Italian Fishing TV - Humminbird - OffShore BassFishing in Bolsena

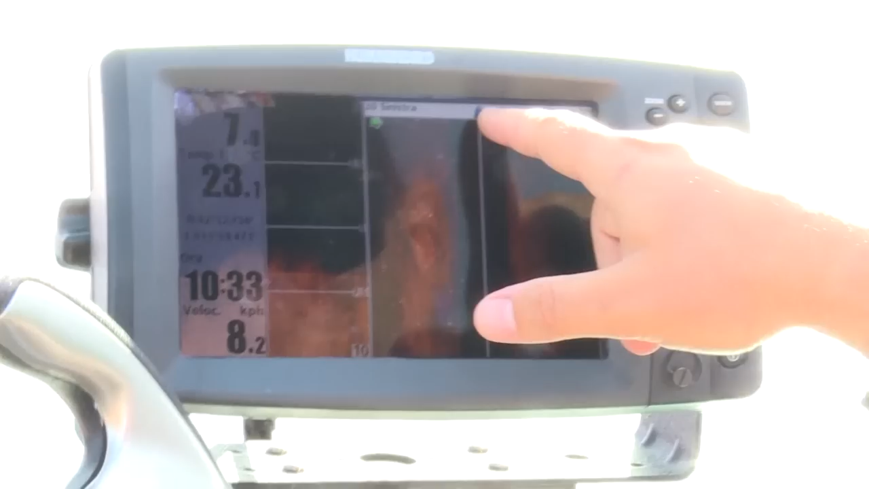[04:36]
Questa è la barca, questo affarino blu.
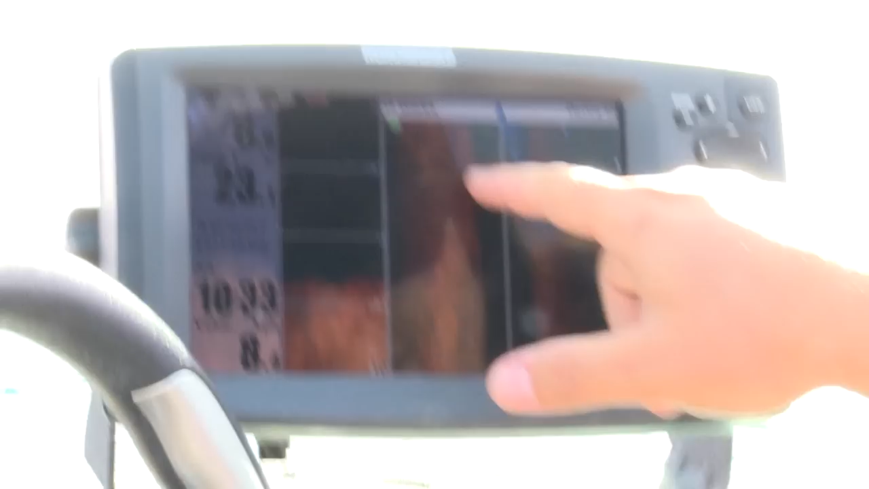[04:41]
E questo spazio nero è il fondale, cioè lo spazio tra la barca e la prima parte di fondo sotto, appena sotto la barca. Quanto più fondo avremo, quanto più larga sarà questo spazio nero.
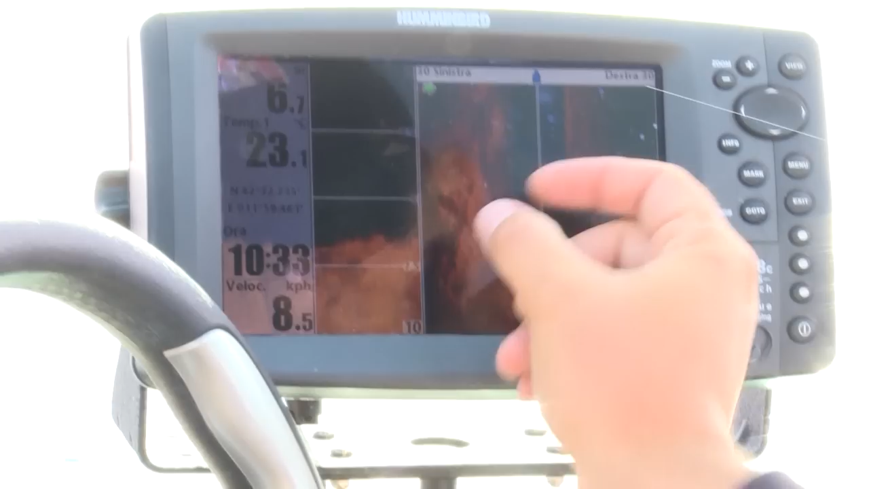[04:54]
On screen: water 23.1°C, speed 8.5 km/h
Vedi come si legge bene, guarda che bel erbaio c'è qua. Anche qua ce n'è uno piccolino.
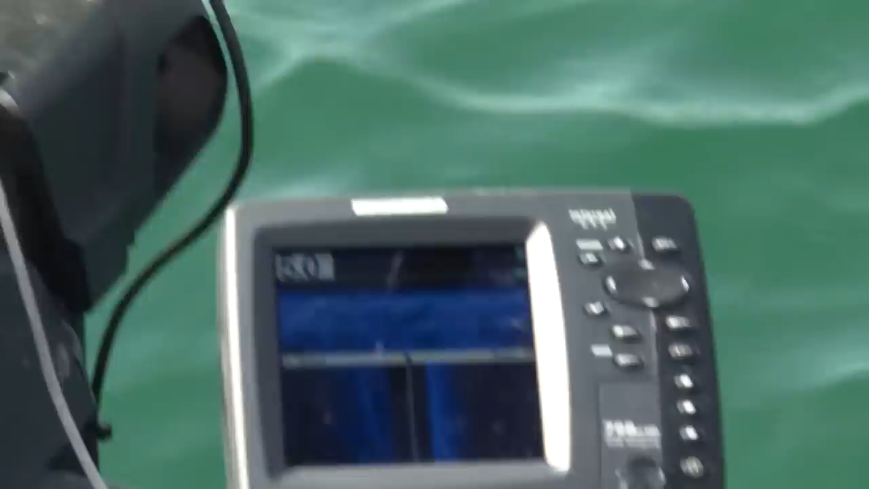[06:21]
se ne vedono veramente a milioni, e c'è anche delle belle formazioni d'erbaio. Ci stiamo passando sopra, guarda. Guarda qua.
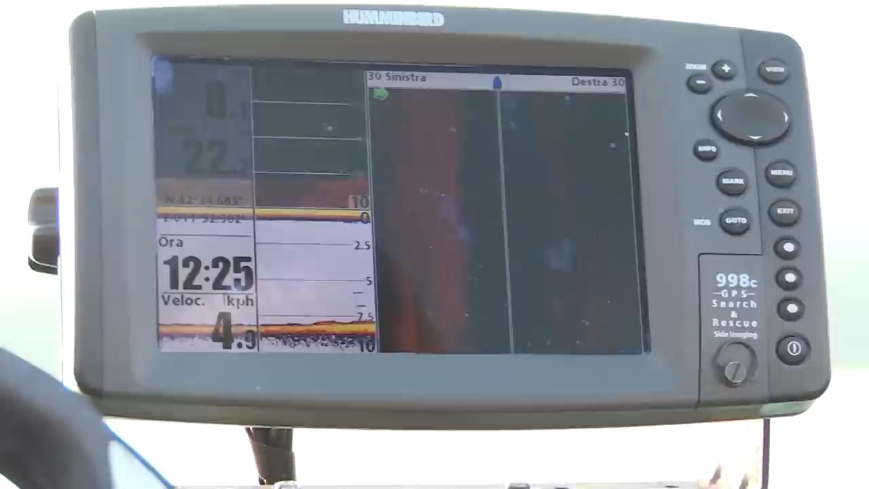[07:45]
On screen: speed 4.9 km/h
Ad avvicinarci all'acqua bassa e probabilmente vedremo delle formazioni d'erbaio più consistenti,
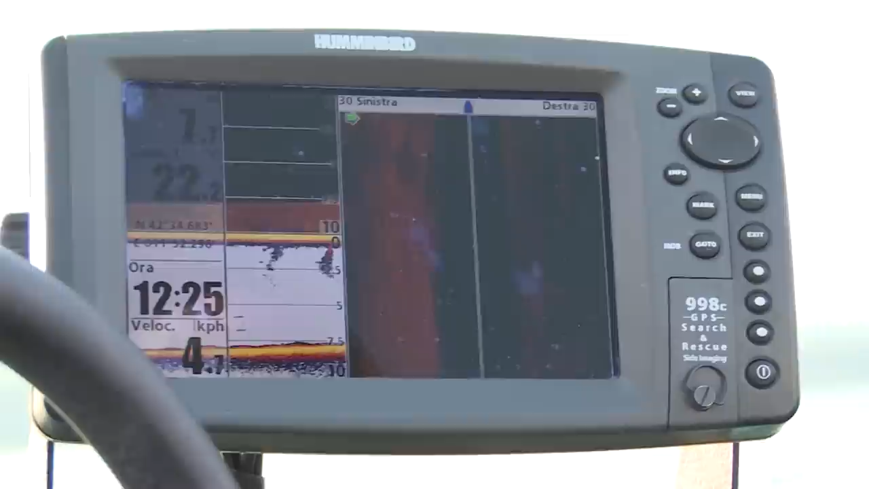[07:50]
e in effetti qui si vede che sta proseguendo questa formazione d'erbaio. Ancora non è quello che cerco, perché io sto cercando un erbaio di tipo filamentoso,
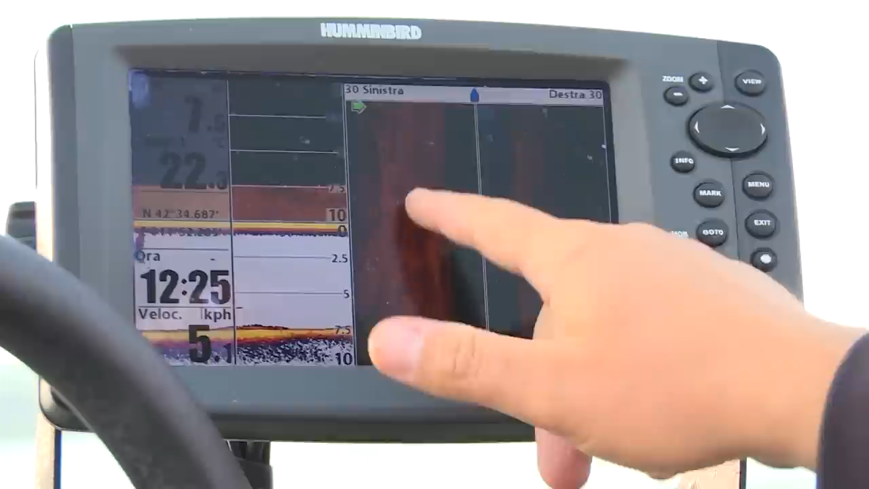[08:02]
On screen: speed 5.1 km/h
questo invece è un erbaio di tipo spugnoso, che è sempre buono per il bass, ma non è buono come l'erbaio a fili. L'erbaio a fili è veramente molto molto
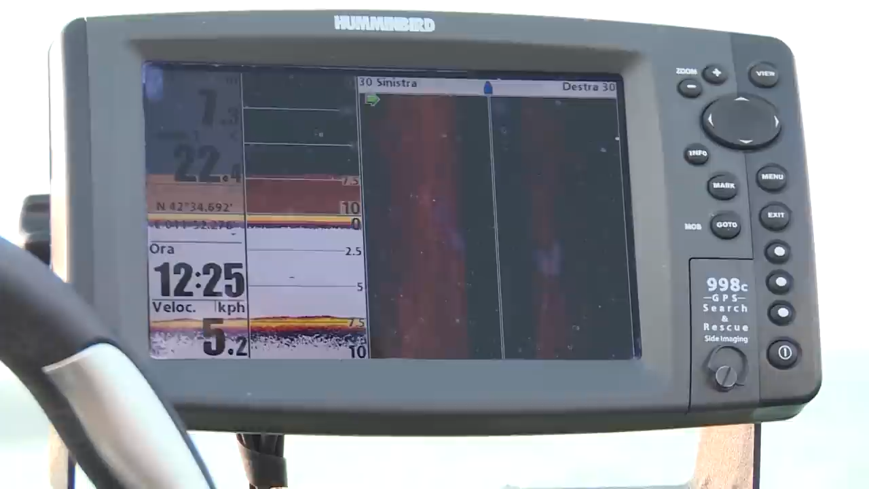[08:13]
On screen: speed 5.2 km/h
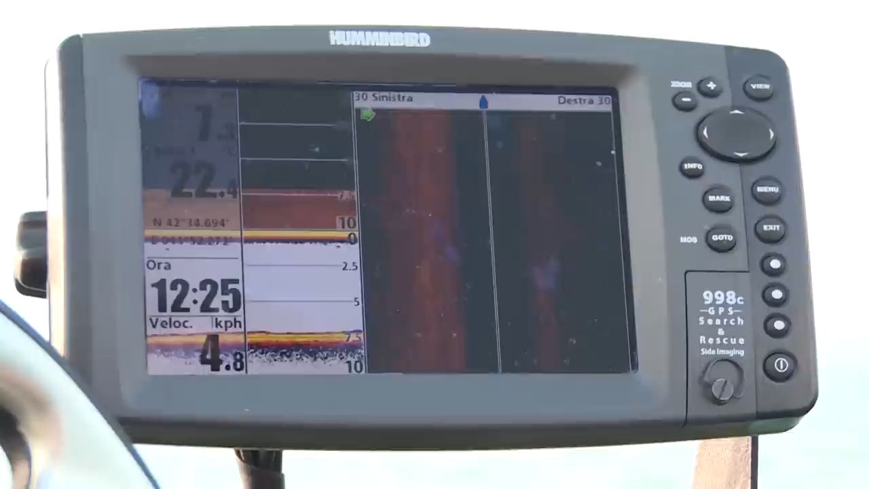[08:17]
On screen: speed 4.8 km/h
migliore, ospita molto più facilmente i bass.
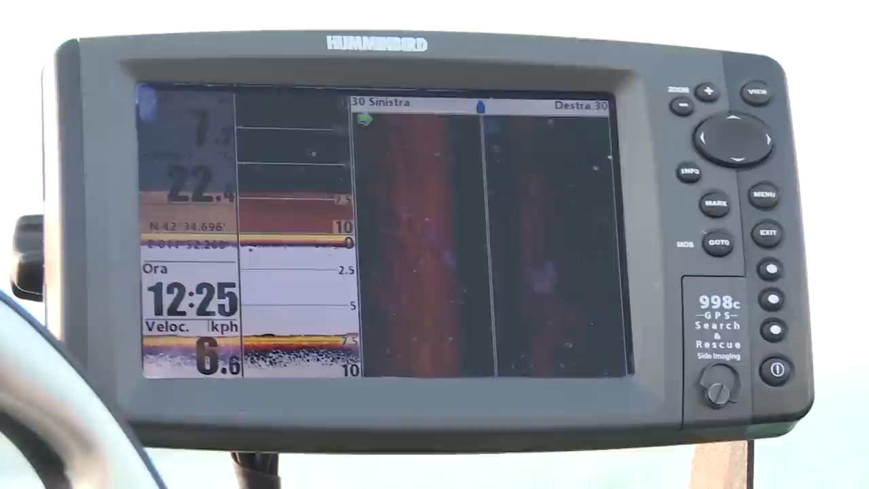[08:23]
On screen: speed 6.6 km/h
Ed ora sono passata alla batimetria di 7 metri.
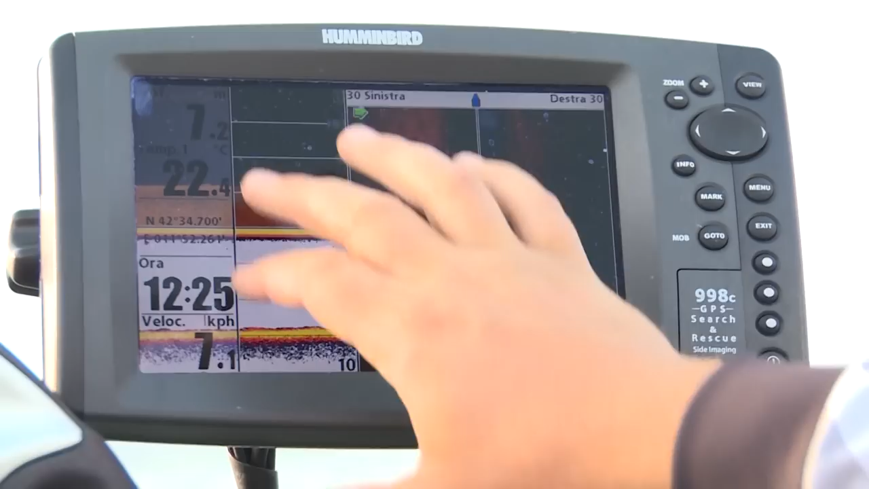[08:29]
On screen: water 22.4°C
Il fatto di avere questa disposizione qua mi aiuta ad avere un quadro sinottico di tutte le visuali dell'ecoscandaglio,
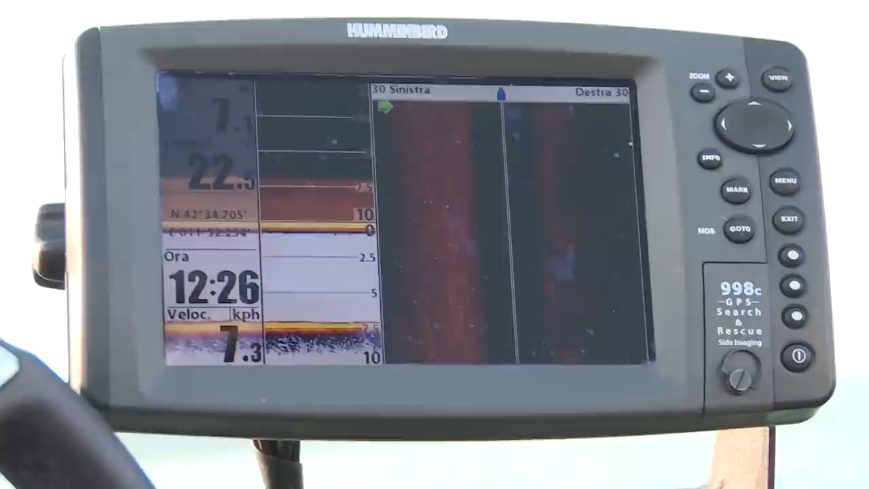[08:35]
e di conseguenza, sovrapponendo le informazioni,
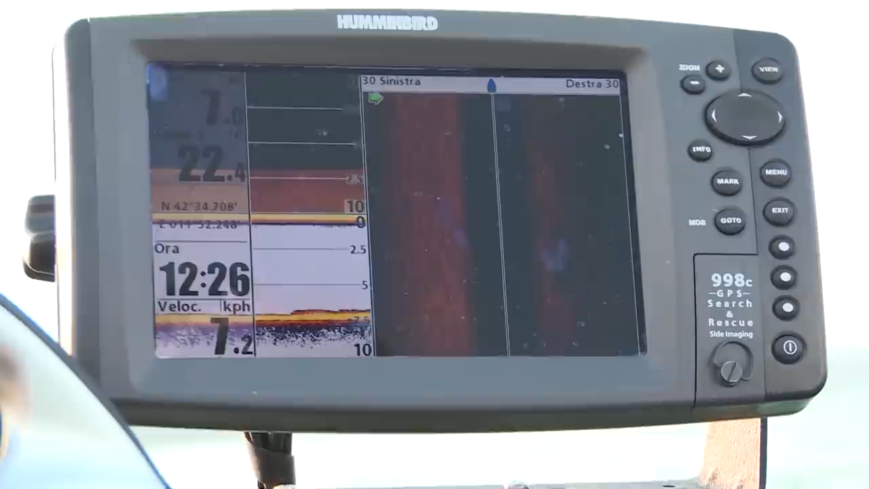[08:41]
On screen: speed 7.2 km/h
riesco ad avere una visione più chiara e più approfondita del fondale. Come vedete, questa è la prima parte
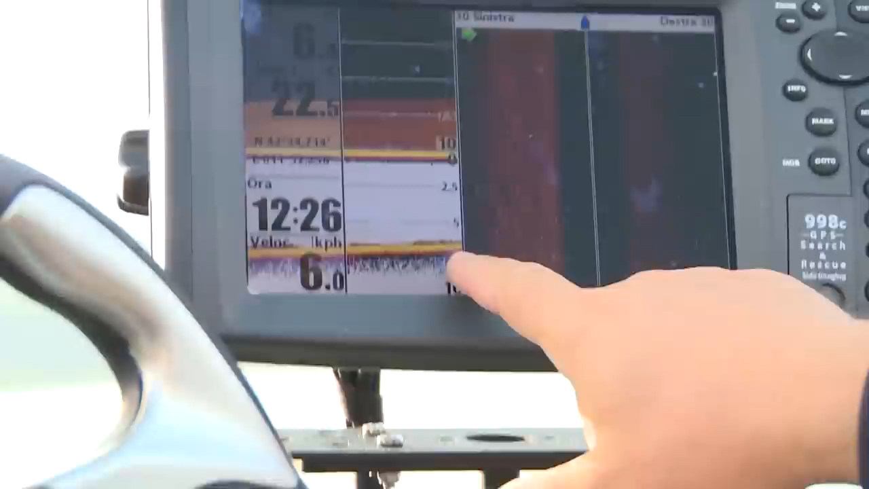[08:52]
che stiamo scandagliando, quindi la prima cosa che ci appare
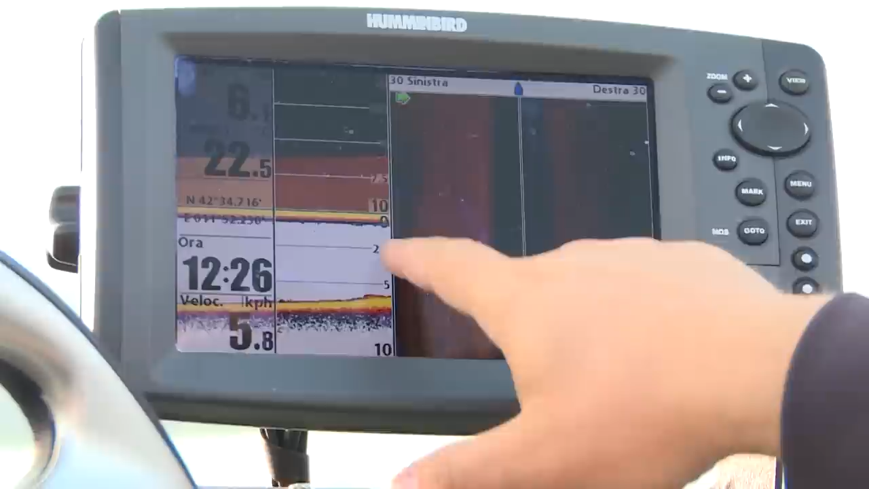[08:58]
On screen: speed 5.8 km/h
su questo lato dell'ecoscandaglio,
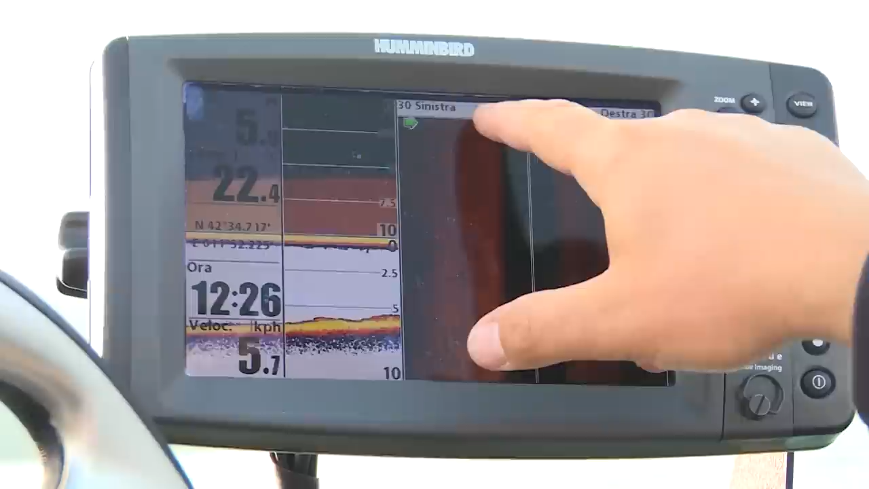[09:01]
On screen: speed 5.7 km/h
un po' come in questa posizione, è
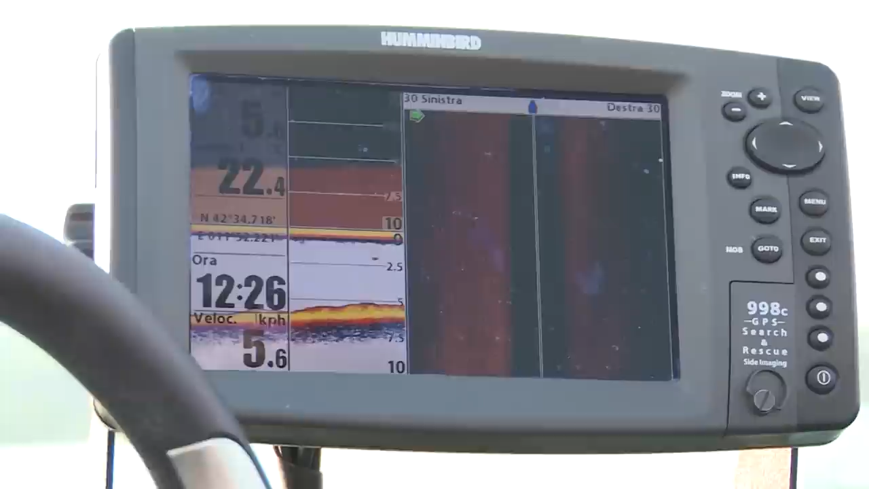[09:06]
On screen: speed 5.6 km/h
la scansione della zona immediatamente sottostante al trasduttore.